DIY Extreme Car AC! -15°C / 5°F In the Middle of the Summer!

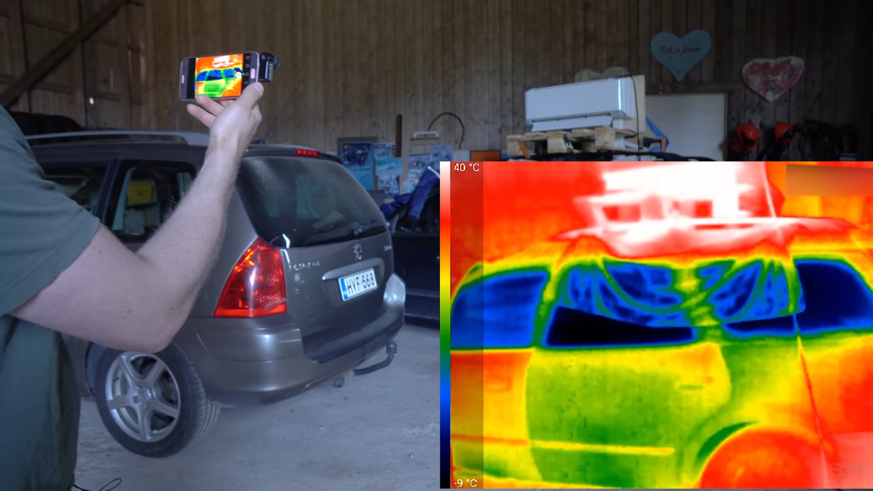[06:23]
On screen: scale top 40°C, scale bottom -9°C
And actually the coldest parts, according to this, the back windows,
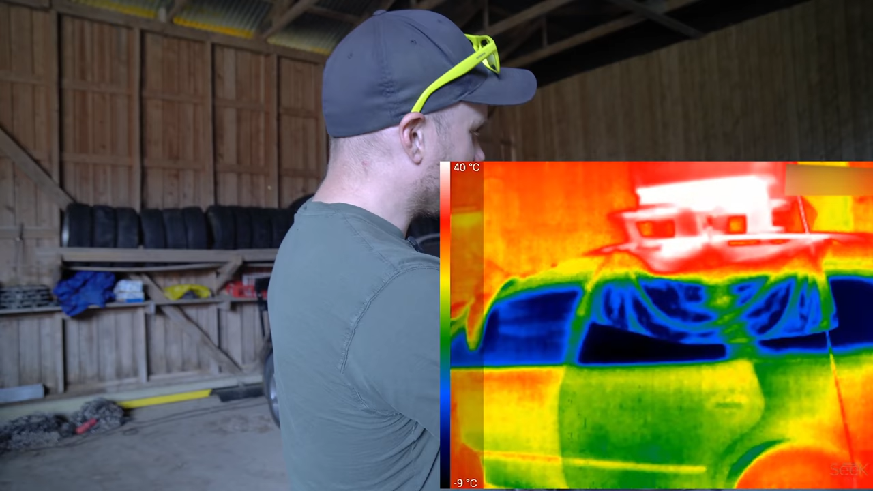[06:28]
On screen: scale top 40°C, scale bottom -9°C
minus nine.
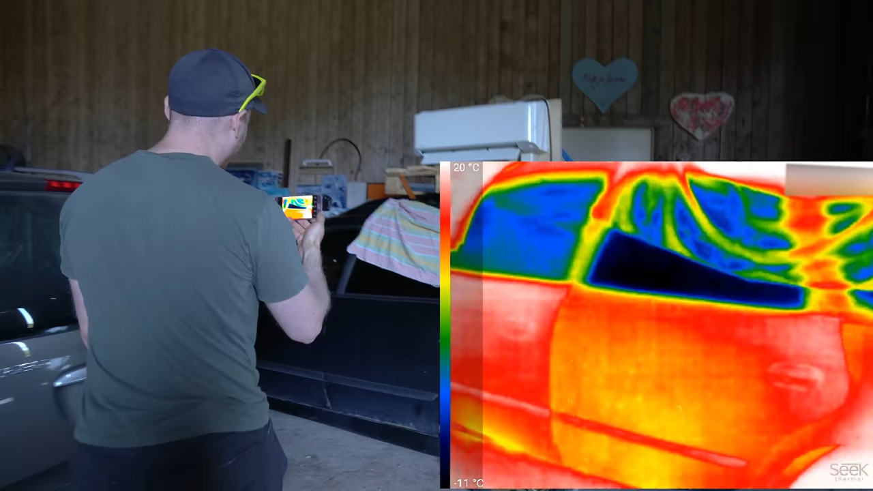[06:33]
On screen: scale top 20°C, scale bottom -11°C
I'm not sure if this is completely right,
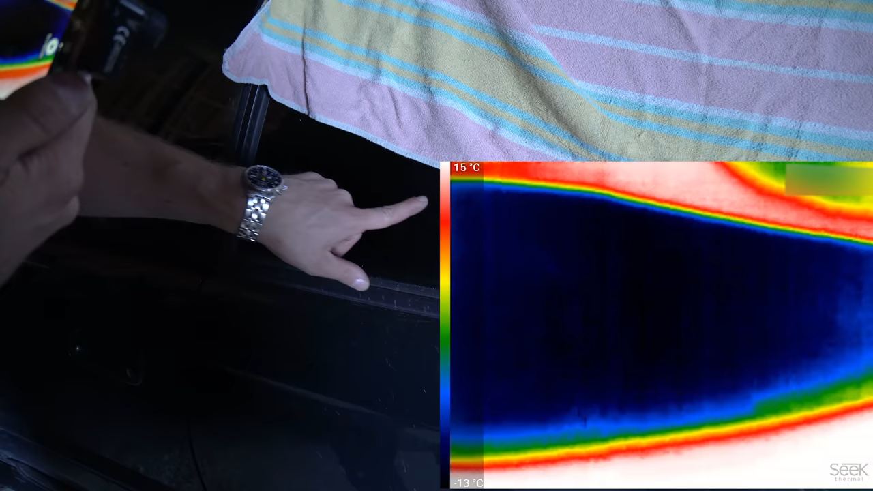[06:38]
On screen: scale top 15°C, scale bottom -13°C
but it's there is some like there is ice on top of the glass.
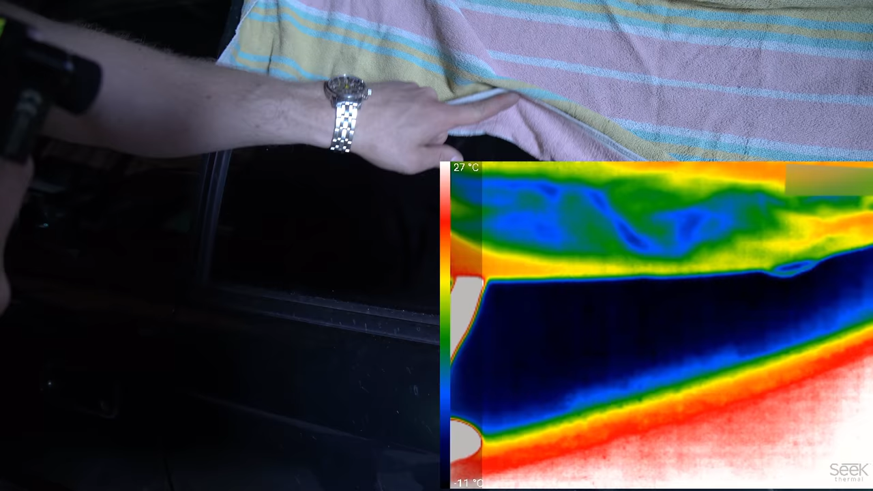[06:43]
On screen: scale top 27°C
Oh man, cool. Yeah, it's ice.
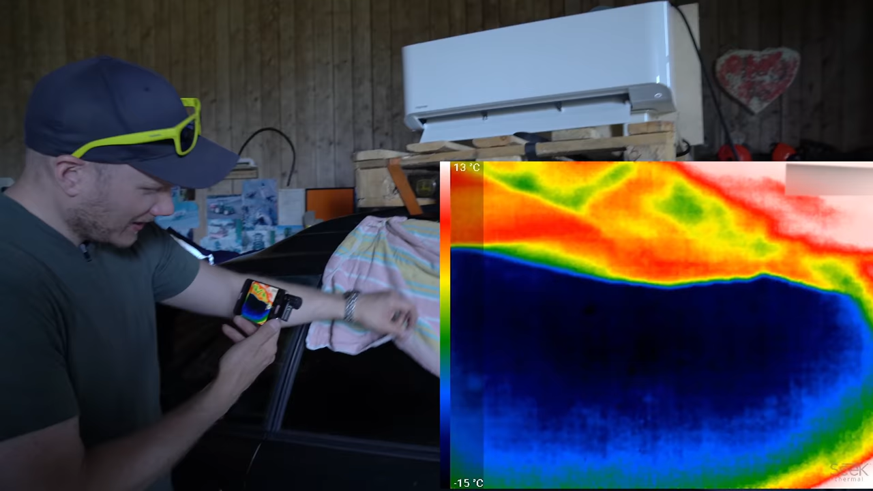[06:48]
On screen: scale top 13°C, scale bottom -15°C
It's really cold, and I have temperature meter inside the car, so let's check that.
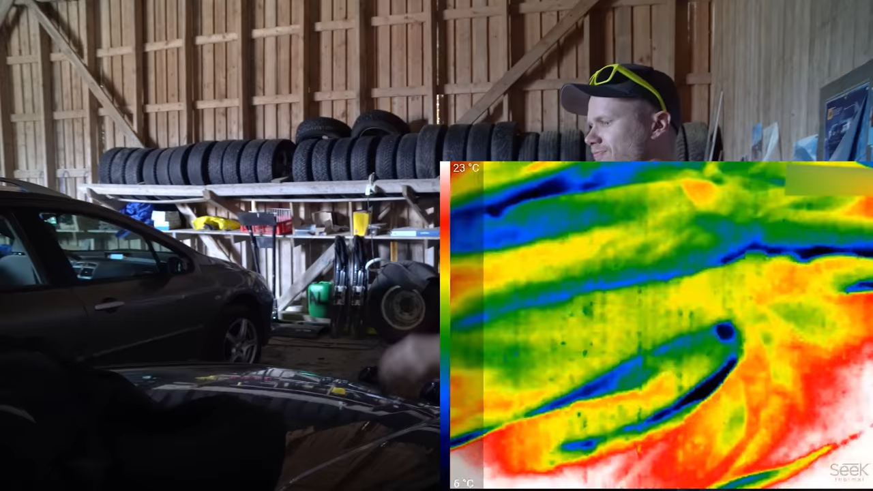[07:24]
On screen: scale top 23°C, scale bottom 6°C
They block the heat coming in through the windshield.
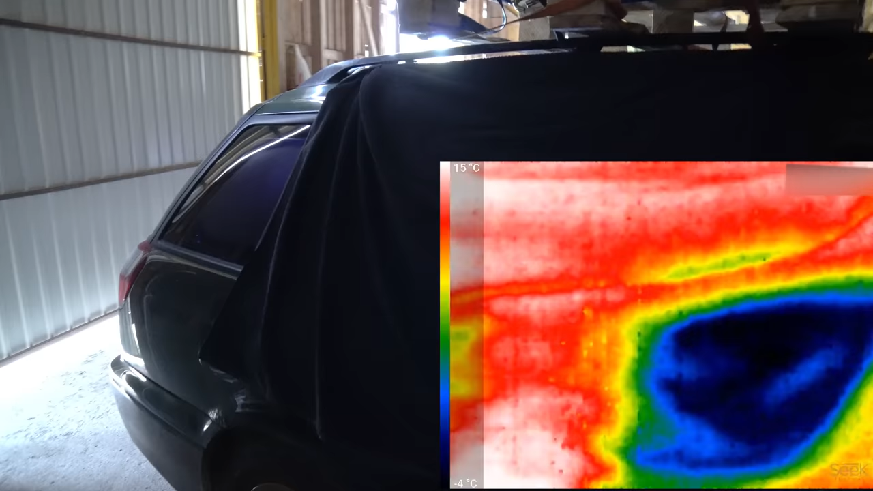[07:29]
On screen: scale top 15°C, scale bottom -4°C
And the car is pretty cold. Pretty cold.